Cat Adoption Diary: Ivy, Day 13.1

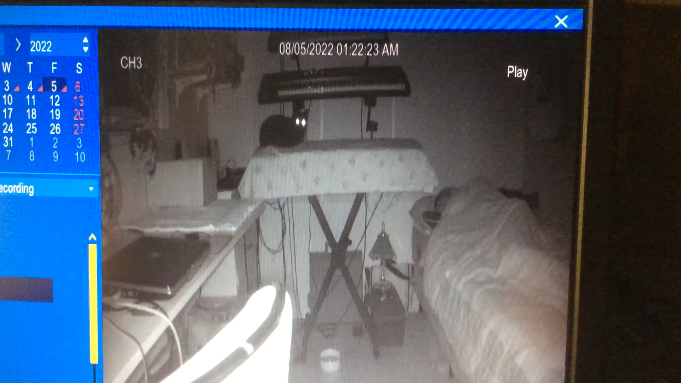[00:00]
Adoption Diary Day 13. I've moved the camera up since I'm not too worried about whether Ivy's eating or drinking now. Now we can see what else she's getting up to in the rest of the room and here she is at 1.22am sitting on top of my keyboard. She's sat there a few times in the night, as well as over here by the window and up on this shelf here.